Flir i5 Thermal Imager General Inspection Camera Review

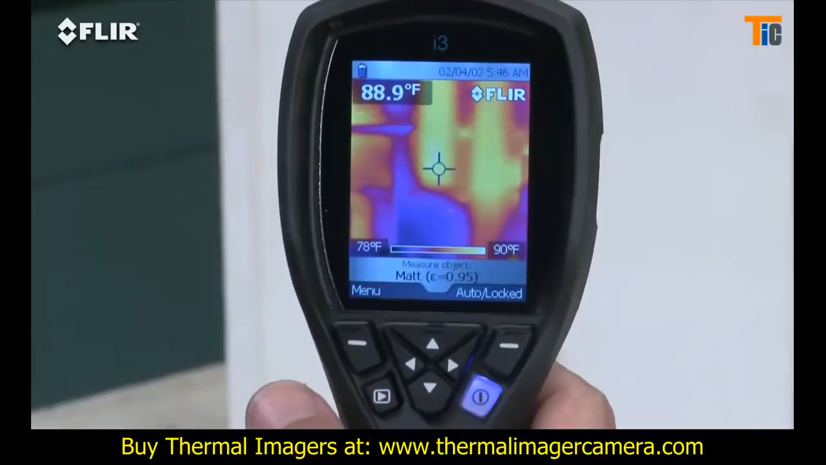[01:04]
On screen: spot 88.9°F, scale top 90°F, scale bottom 78°F
Compare that to a single-spot IR thermometer
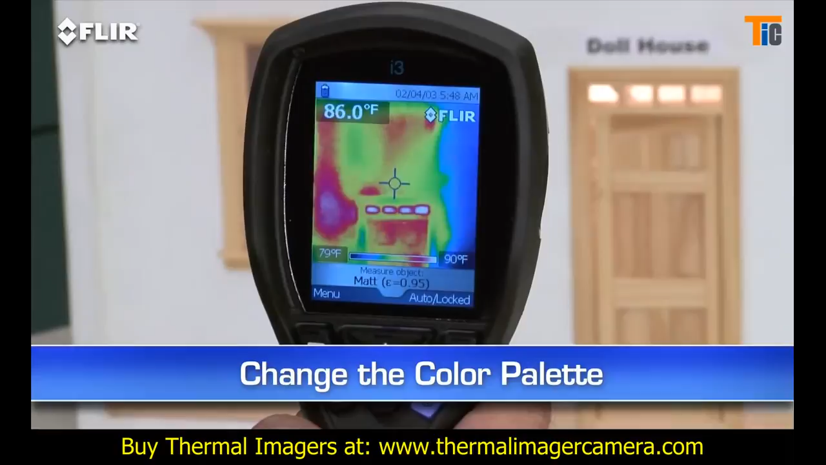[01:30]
On screen: spot 86.0°F, scale top 90°F, scale bottom 79°F
Every i-Series camera stores thousands of radiometric JPEG images.
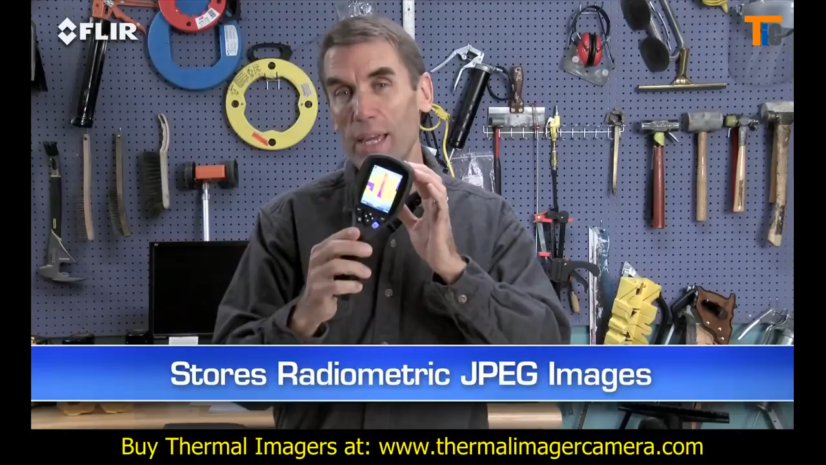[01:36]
Pull them up in the archive, or import them later to a Mac or PC with a USB cable, or from the removable SD card.
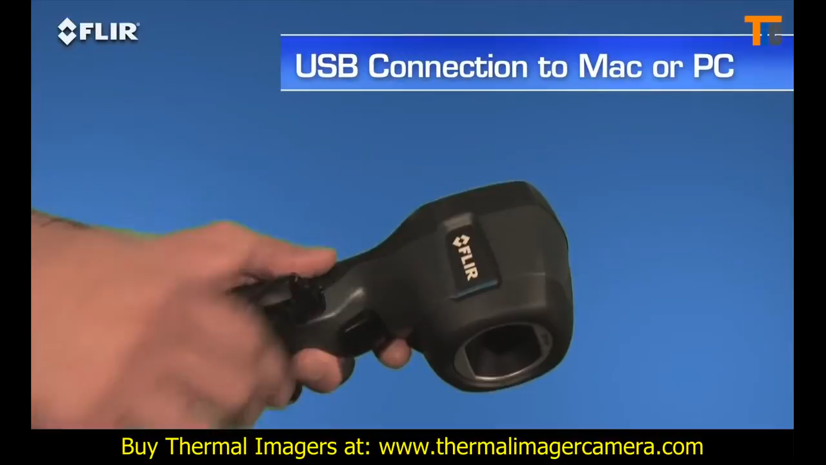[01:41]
Then you can use the easy FLIR Tools
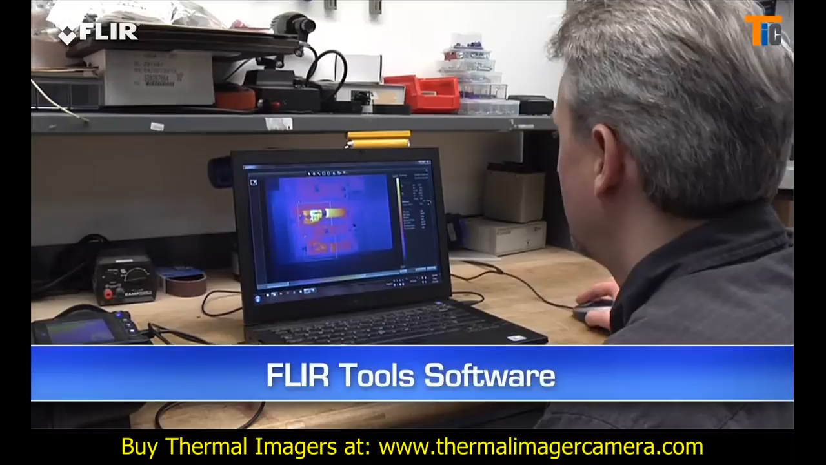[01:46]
software we include to fine-tune the look and temperature range of the images.
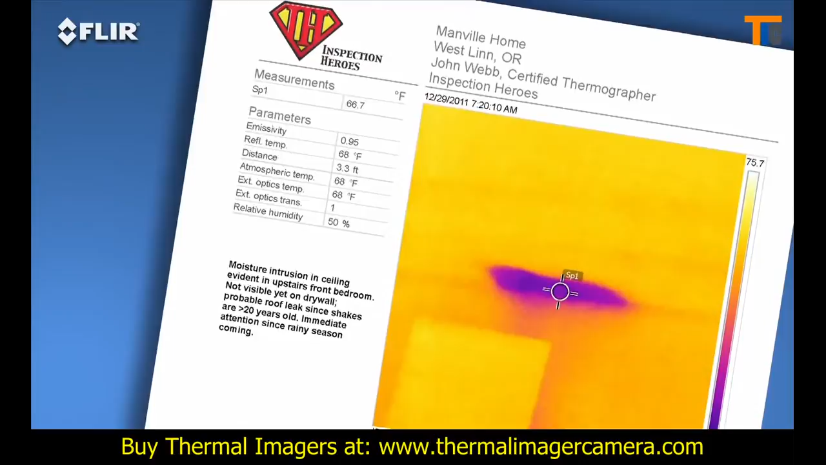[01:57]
On screen: spot 66.7°F
A great way to speed up repair decisions. Need more power? The FLIR i5 takes it up a notch. It's got a 100x100 detector that gives you over 2.5 times the temperature measurement and image resolution,
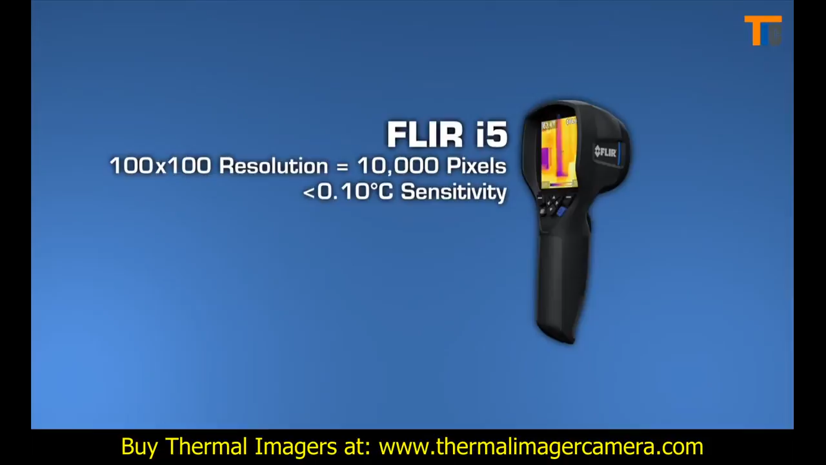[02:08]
or 10,000 pixels,
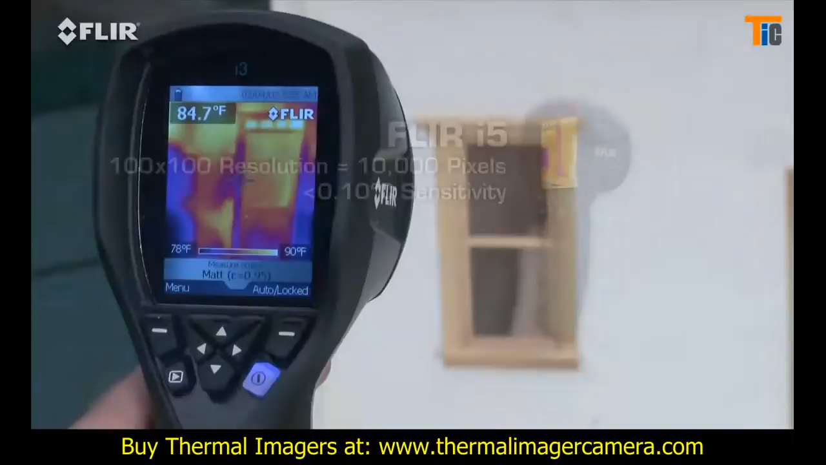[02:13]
On screen: spot 84.7°F, scale top 90°F
plus a wider view to cover more area in one shot, and greater sensitivity to boost the picture quality.
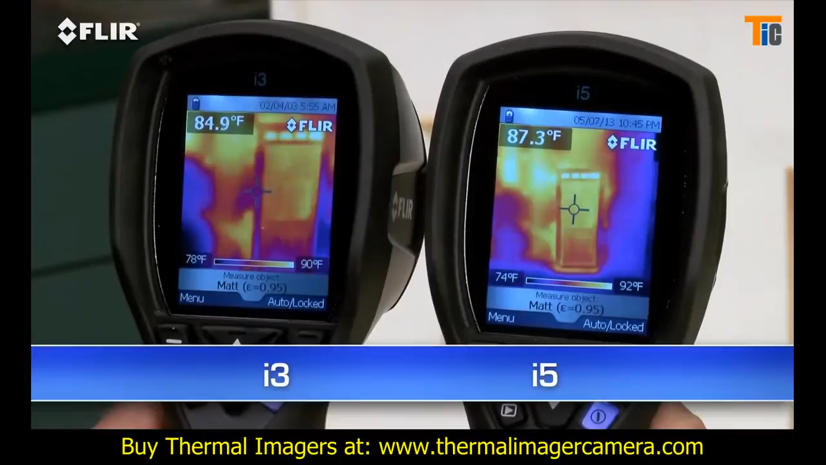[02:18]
Take a look at the i7. It has the most resolution in the i-Series class at 19,600 pixels.
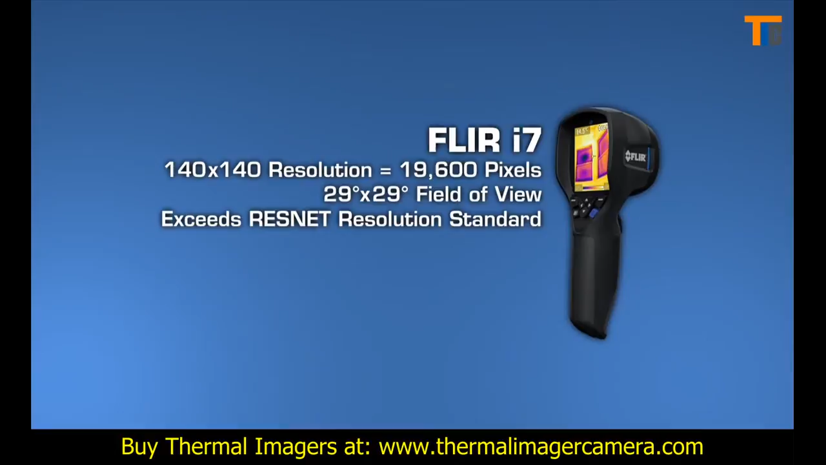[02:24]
That exceeds the ResNet standard, an important credential if you're using thermal imaging to assess home energy efficiency.
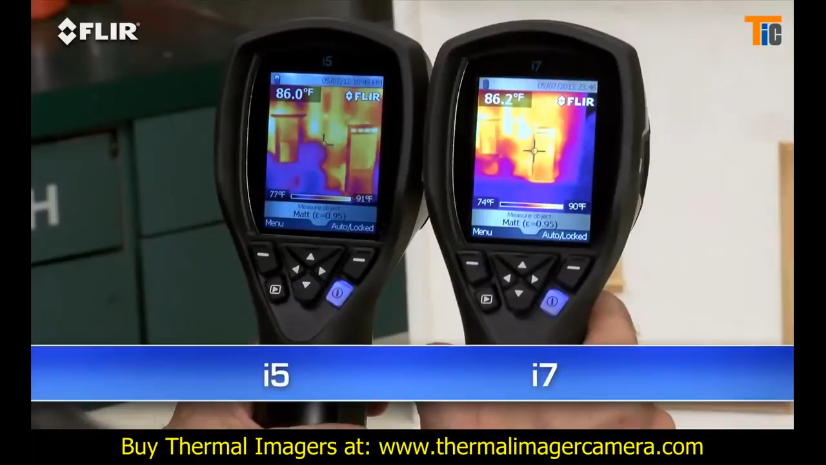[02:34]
It's also got the widest field of view to capture more of the scene for quicker scans. Along with the spot meter, an i7 also gives you an area box measurement tool. It's got an automatic marker that lets you find hotter and colder spots faster. Plus, you can set an isotherm, which alerts you to specific temperature thresholds.
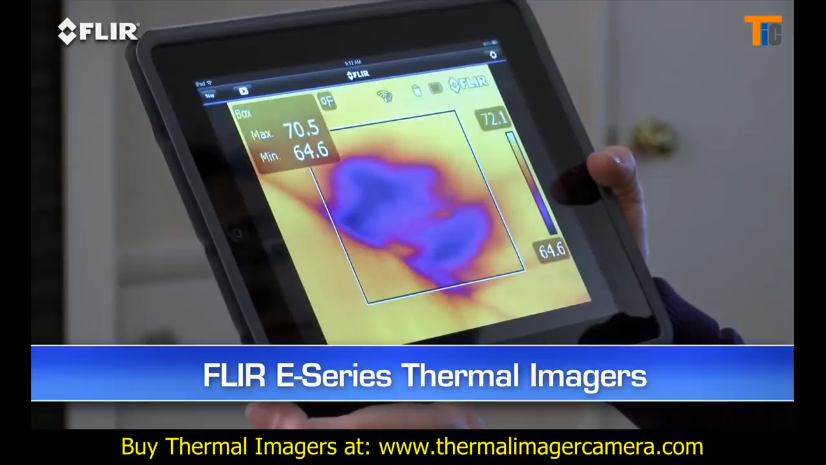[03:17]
On screen: max 70.5°F, min 64.6°F, scale top 72.1°F, scale bottom 64.6°F
Like Wi-Fi and Bluetooth communication, more in-camera tools, and higher resolution and sensitivity options.
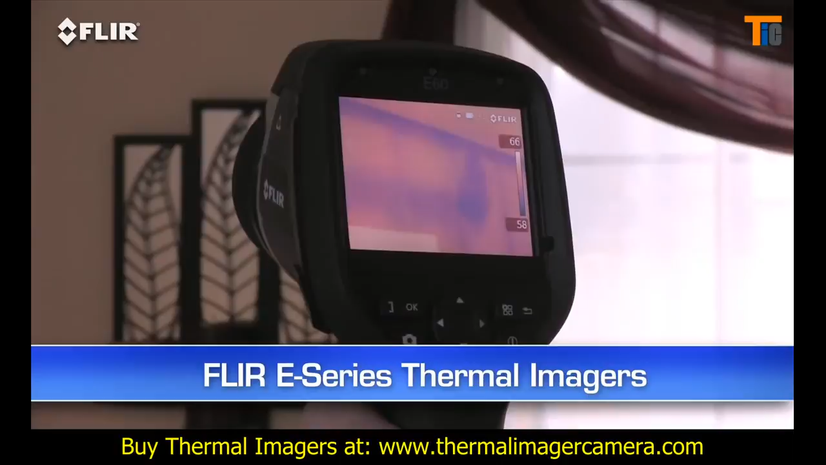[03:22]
Definitely the best performance in their class. So be sure to take a look before you decide to buy, just in case you might need a little more camera to grow your business.